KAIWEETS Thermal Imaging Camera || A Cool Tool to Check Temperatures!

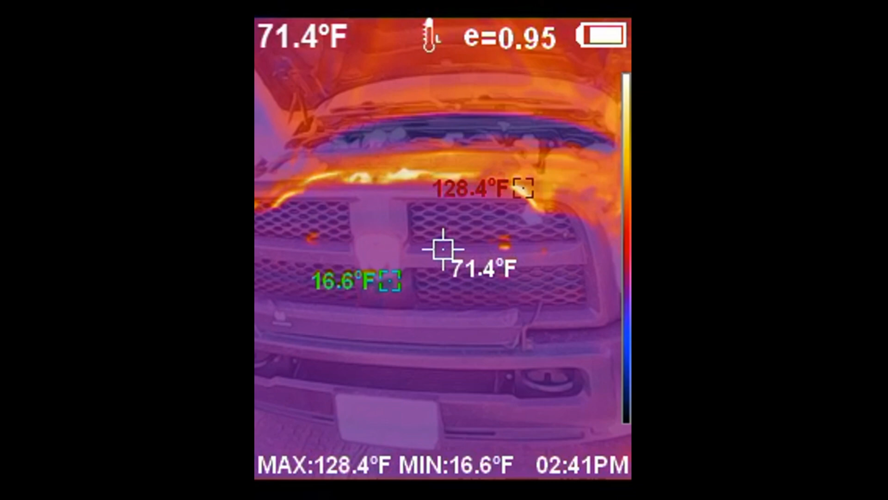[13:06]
On screen: spot 71.4°F, max 128.4°F, min 16.6°F
Next we'll open up the fridge and freezer.
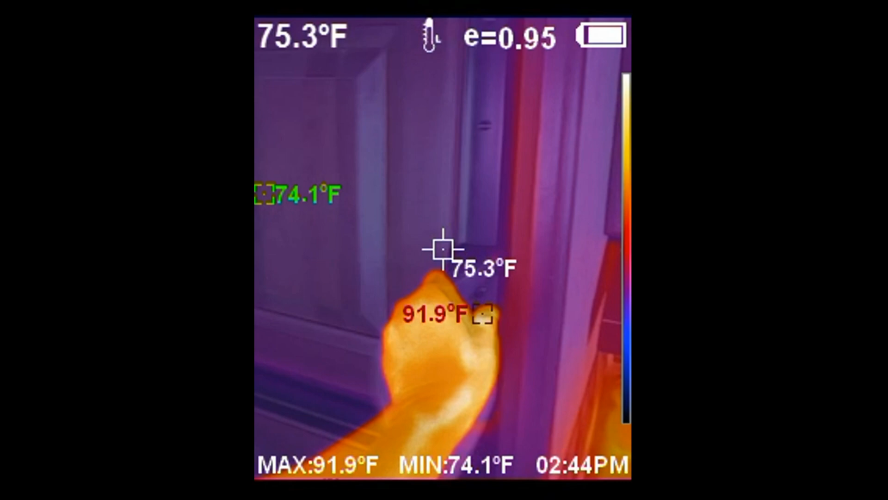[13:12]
On screen: spot 75.3°F, max 91.9°F, min 74.1°F
You can see the, the color change. There's the freezer there.
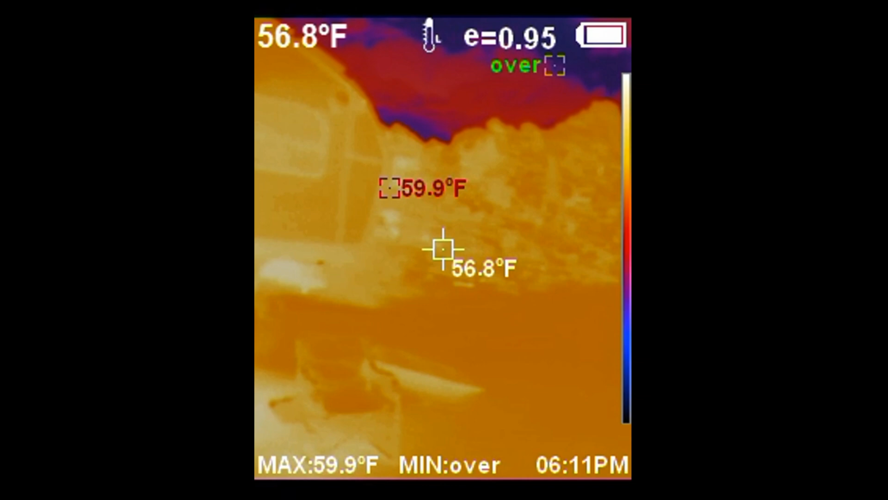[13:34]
On screen: spot 56.8°F, max 59.9°F
And then here is just a scanning outside at night.
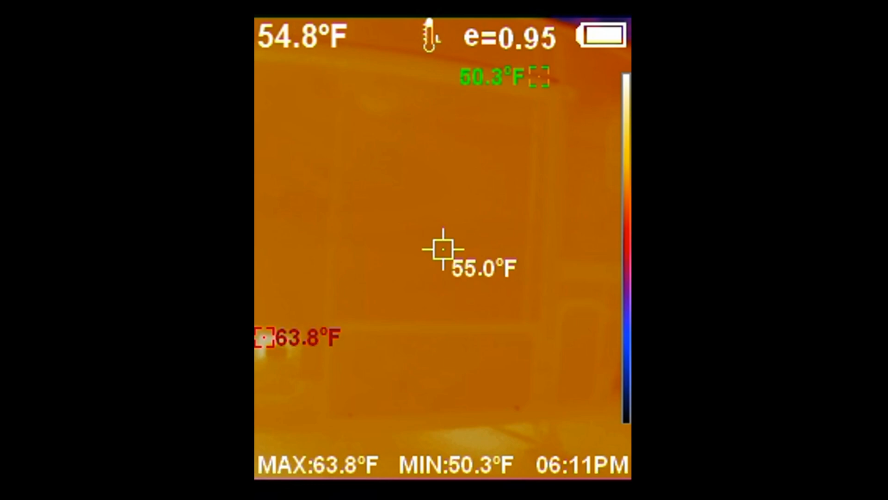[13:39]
On screen: max 63.8°F, min 50.3°F
Just shooting back at the camper. And you can kind of see there's our fridge grill there. So it's warm inside. And then this is the water heater.
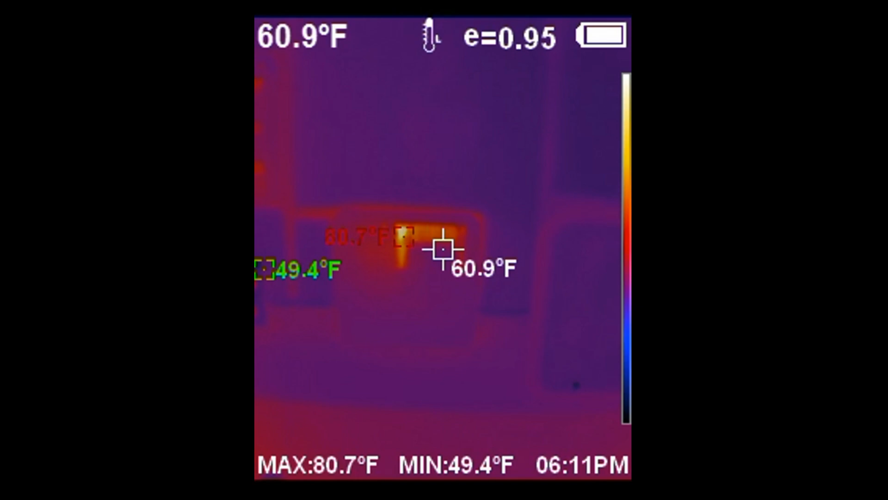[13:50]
On screen: spot 60.9°F, max 80.7°F, min 49.4°F
I'll just open up the access port here.
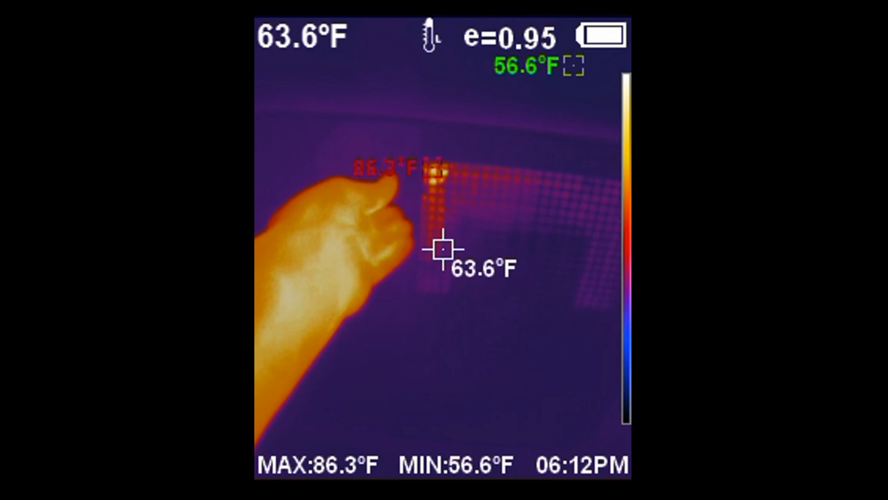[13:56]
On screen: spot 63.6°F, max 86.3°F, min 56.6°F
And you can take a look at what's showing.
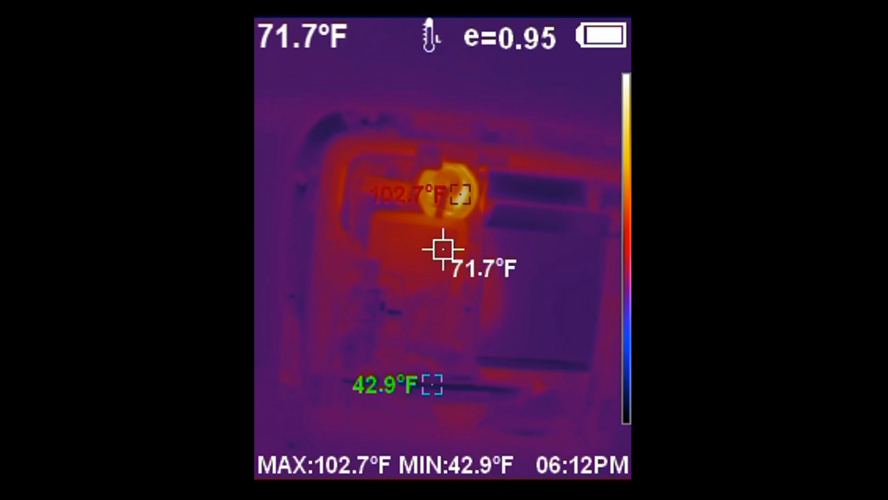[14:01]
On screen: spot 71.7°F, max 102.7°F, min 42.9°F
What's glowing in there is actually the drip kind of a release, pressure relief valve.
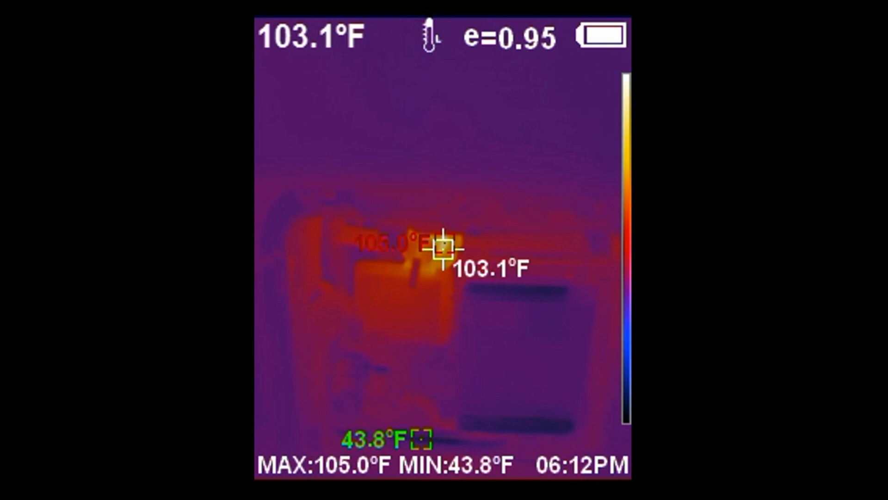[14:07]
On screen: spot 103.1°F, max 105.0°F, min 43.8°F
So there you go.
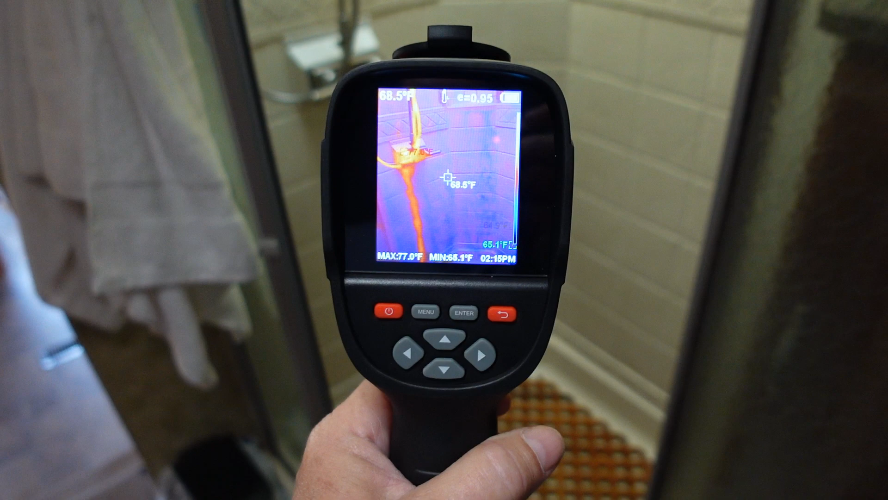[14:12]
On screen: spot 68.5°F, max 77.0°F
I think this is going to be a super handy tool for me in the RV and on the boat.
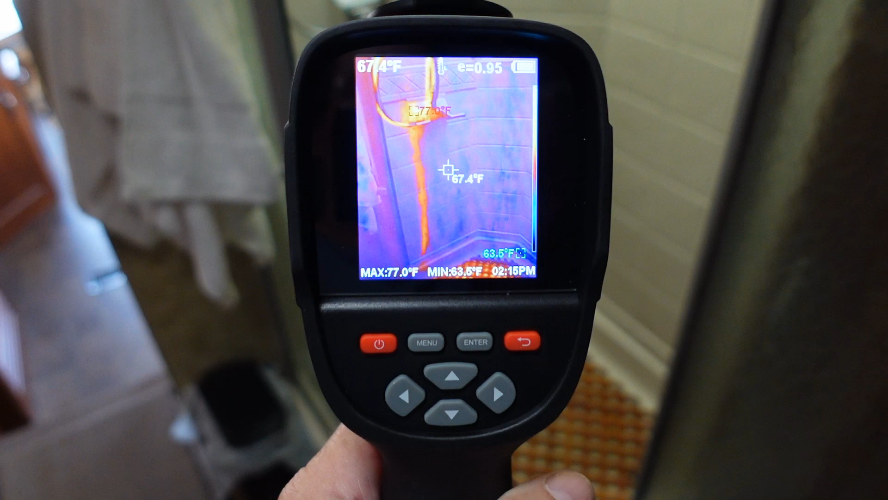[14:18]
On screen: spot 67.4°F, max 77.0°F, min 63.5°F
Just looking in our shower stall here.
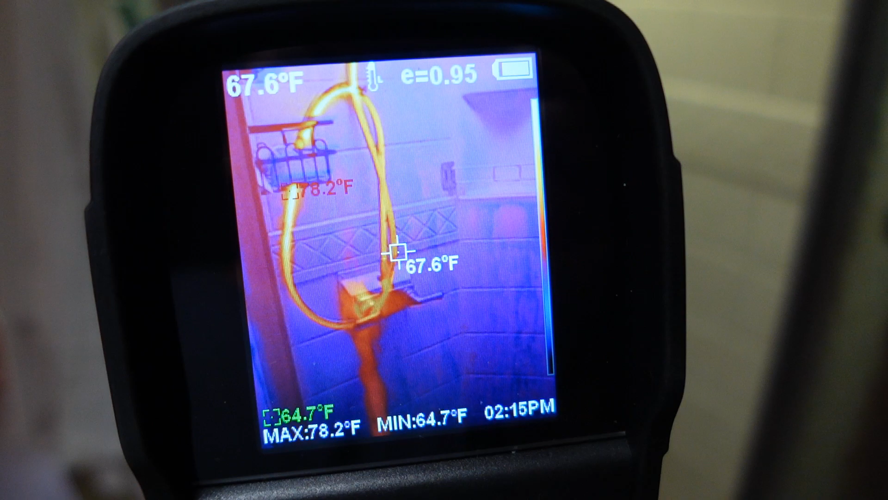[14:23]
On screen: spot 67.6°F, max 78.2°F, min 64.7°F
Instead of shower, you can see the glowing piping where it's still warm water in there.
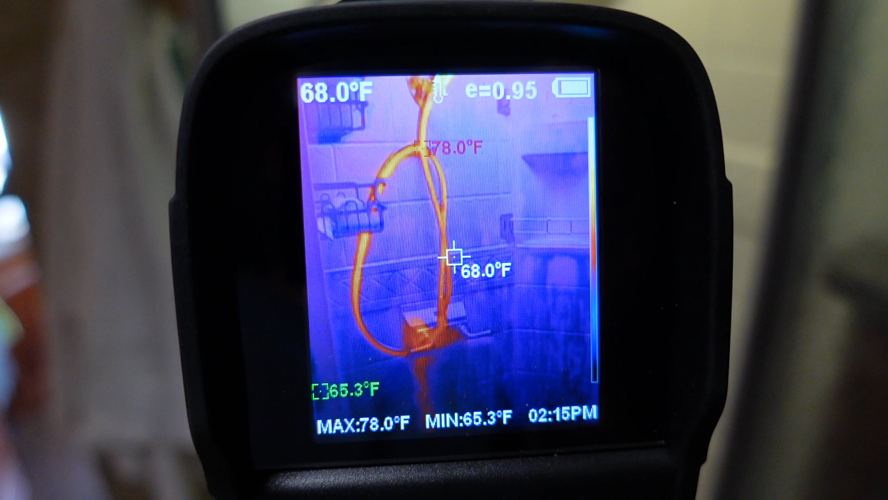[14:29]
On screen: spot 68.0°F, max 78.0°F, min 65.3°F
And even behind the wall where the pipe comes up. It's heating up the bit of the wall. And then down below where it drained. Cool.